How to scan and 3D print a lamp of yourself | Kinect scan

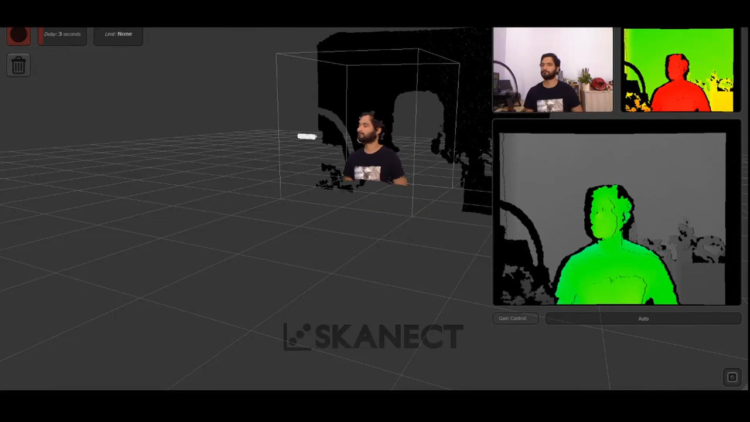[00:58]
Now let's start with the scan. I use my computer chair to rotate in place.
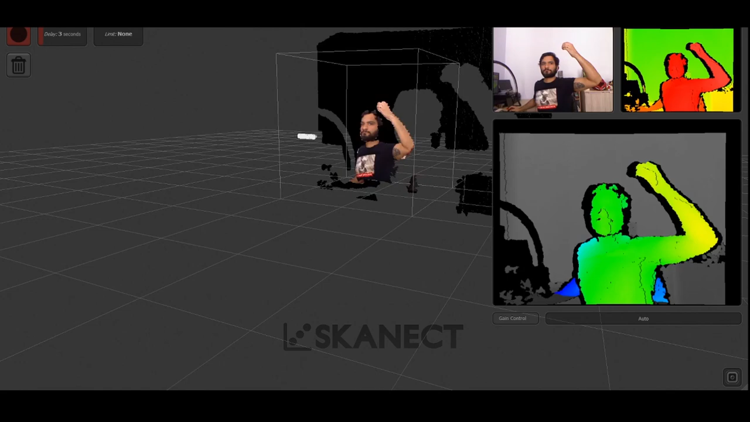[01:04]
Then I try in multiple positions to get something cool from it.
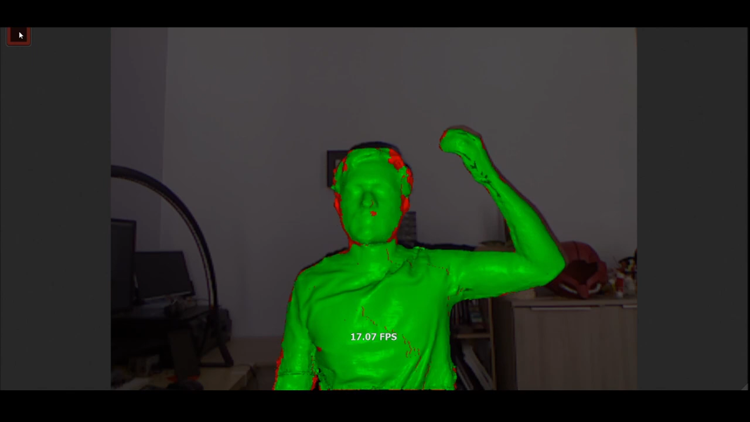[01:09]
But be careful, you must rotate slowly to get good readings.
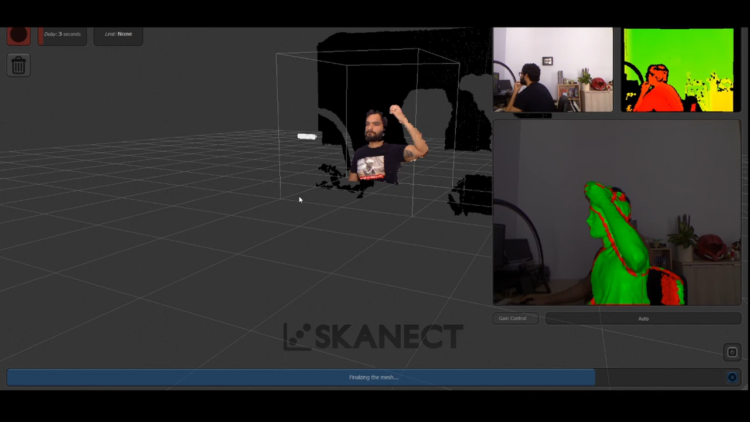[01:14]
After the scanning you will get a 3d model view or whatever you are scanning.
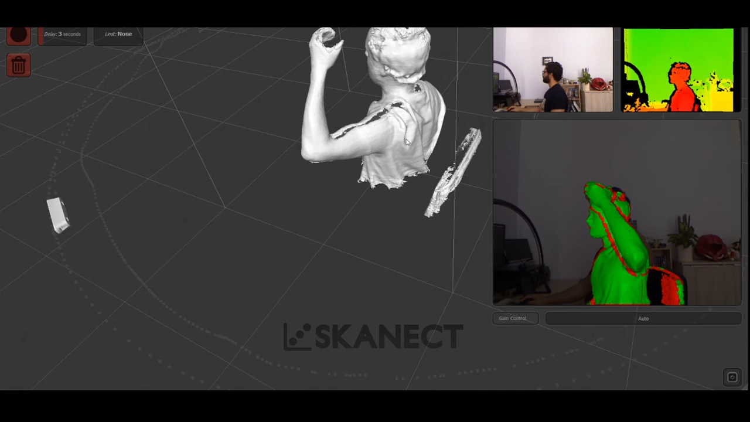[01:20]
You will see that there is some holes and parts that we don't need. So that's why we need to go to post processing.
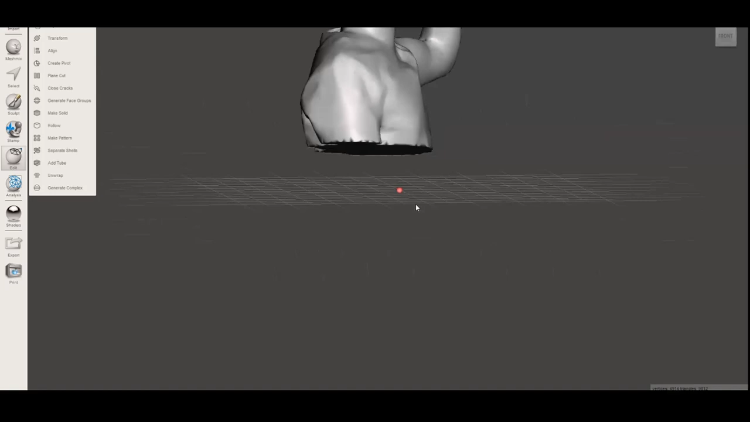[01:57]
First I used plain cut to get a flat base on the model.
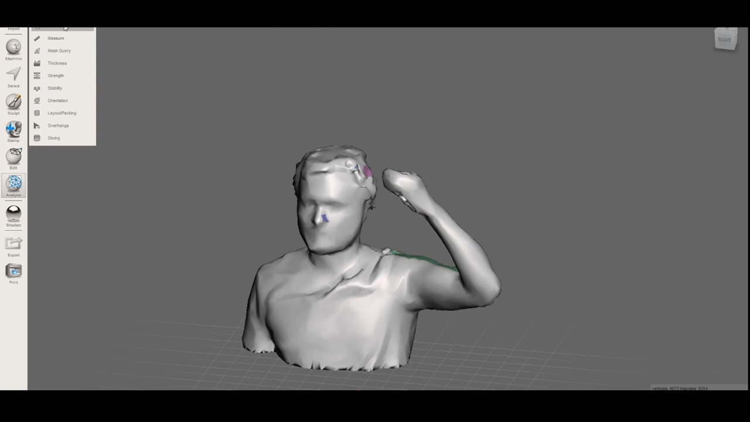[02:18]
Use the measure tool to modify the scale of your model. Now we have a decent trading model.
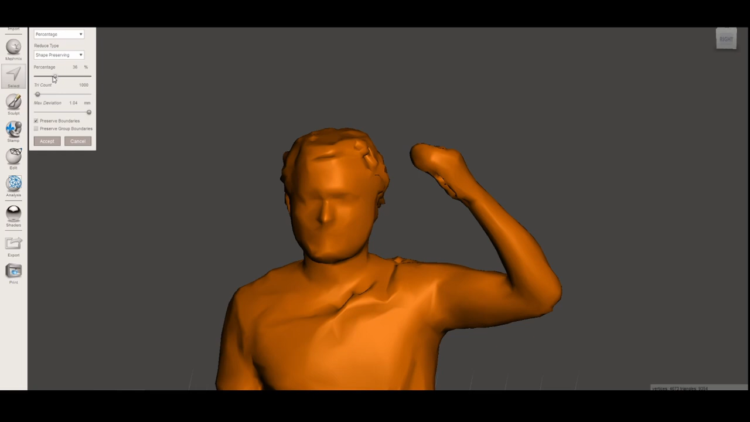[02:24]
Be sure to export it again on STL file to open it in Fusion 360.
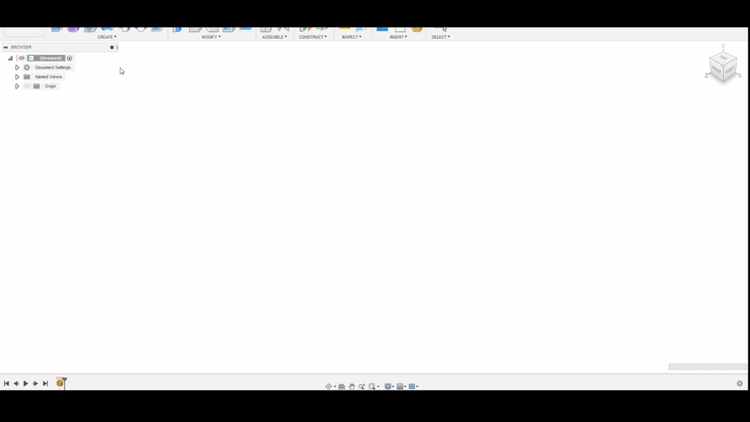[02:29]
Fusion 360 time. First insert your mesh.
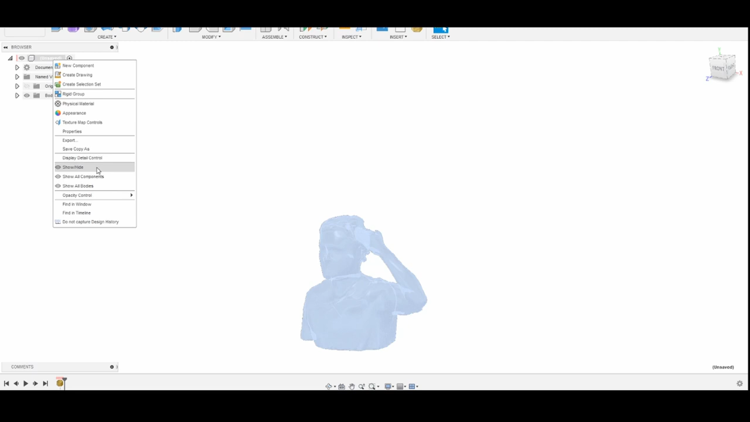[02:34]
Then right click on the model name and select do not capture design history. Then go to modify on the surface menu and select mesh to be real.
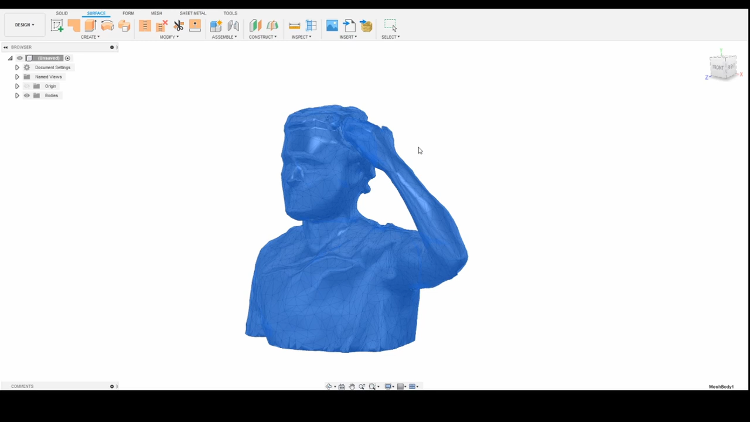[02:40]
This will help us to convert our mesh into a solid.